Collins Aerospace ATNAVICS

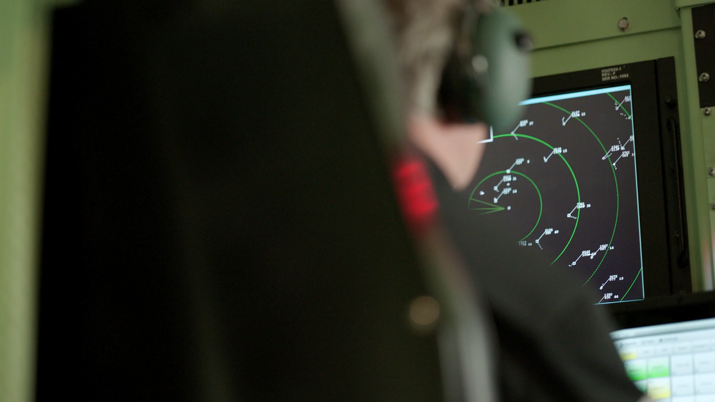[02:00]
On course, on glide path, five miles from touchdown, wind 0, 5, 0 and 6, cleared to land.